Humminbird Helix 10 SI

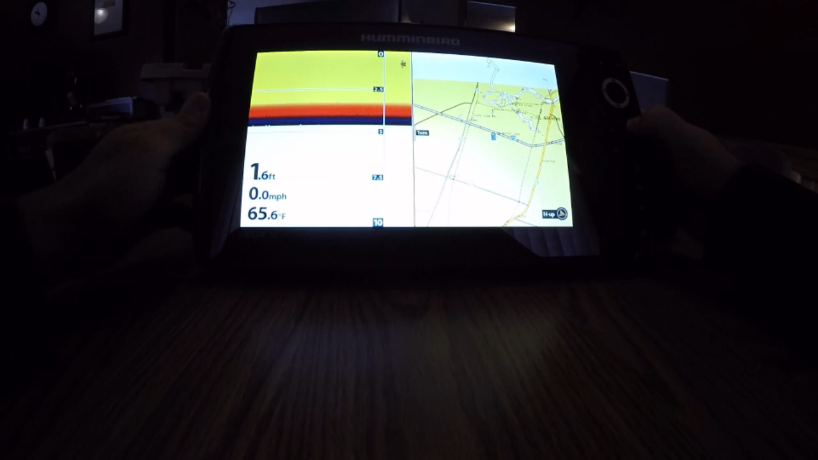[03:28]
On screen: depth 1.6 ft, water 65.6°F, speed 0.0 mph
I don't need that. I go into my main menu into my sonar tab.
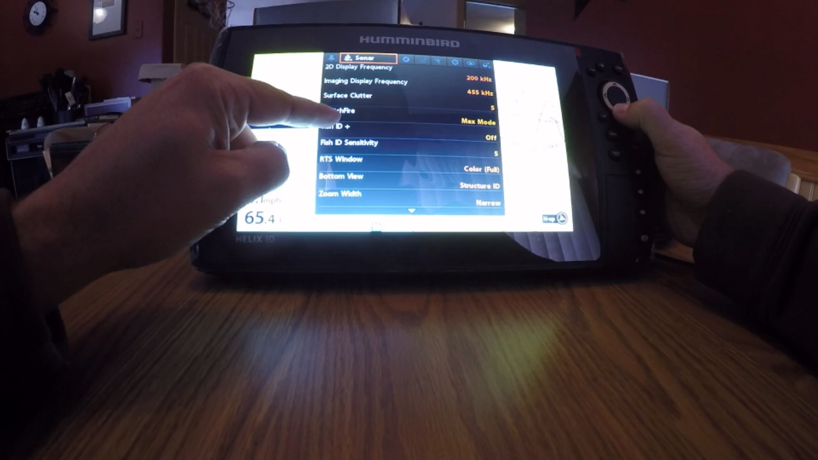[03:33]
Down here, you'll see RTS window. It's real-time sonar.
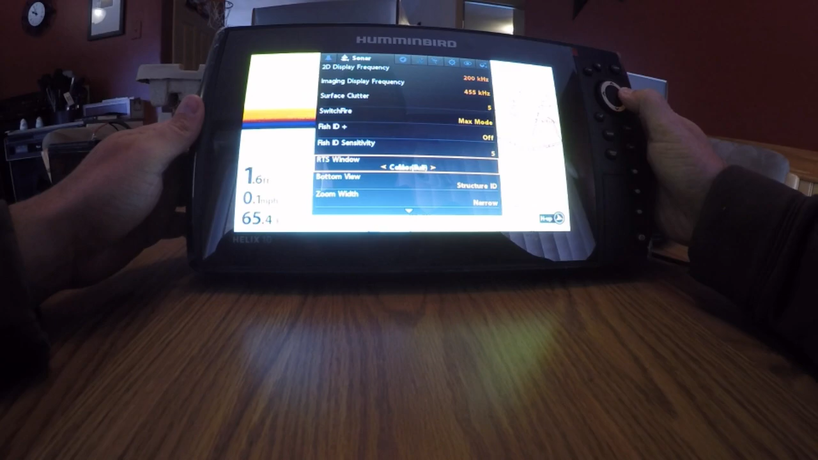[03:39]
I shut that off. Temperature graph. I turn that on.
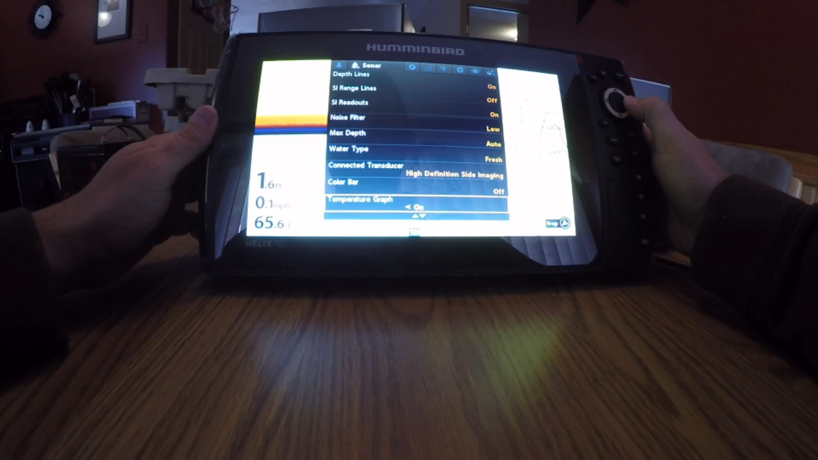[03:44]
I want to see temperature line so if it all of a sudden gets warmer water, my temperature line goes up.
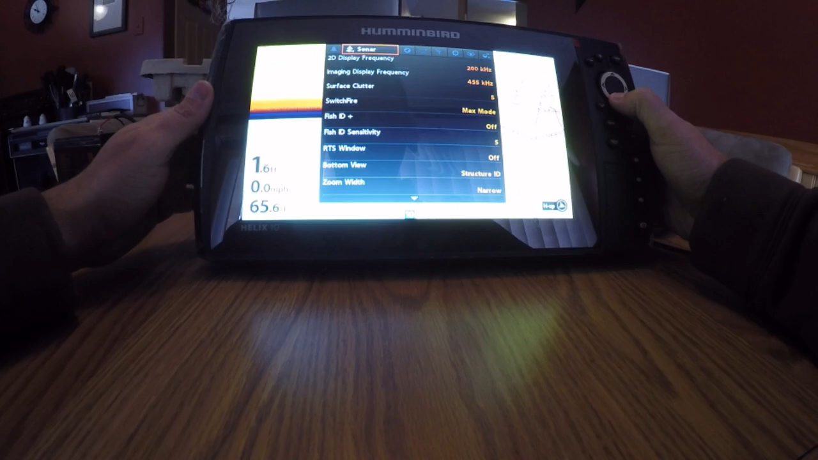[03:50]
On screen: depth 1.6 ft, speed 0.0 mph
That's about it. Now you can see my real-time sonar is off. I get a bigger picture. Side imaging color. I go into my menu.
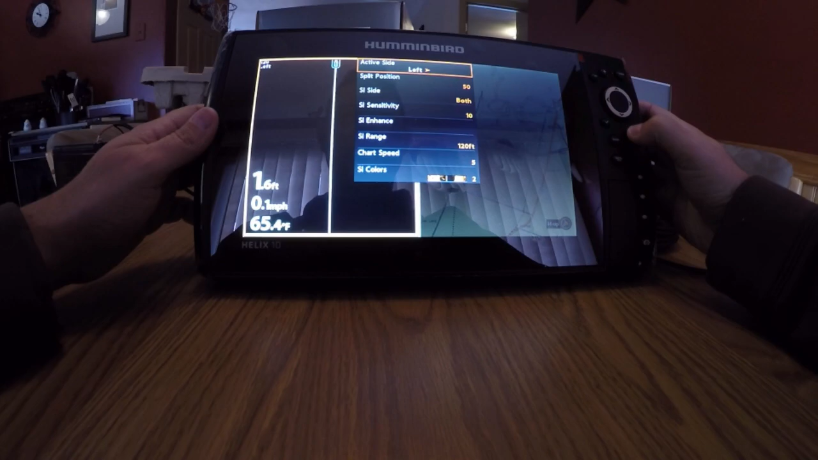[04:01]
On screen: speed 0.1 mph
I want my active side on the left, which it already is. Side imaging side. I'm looking both ways. Sensitivity is at 10. Side imaging range.
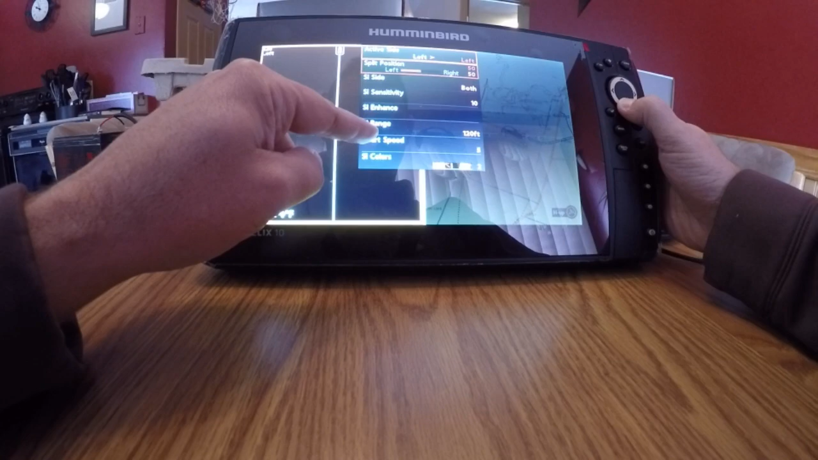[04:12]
That's a good question. Side imaging range. If I'm just starting out in normal depth, let's say anything less than 30 feet, I'm usually set about 75 to 90 feet, somewhere in there.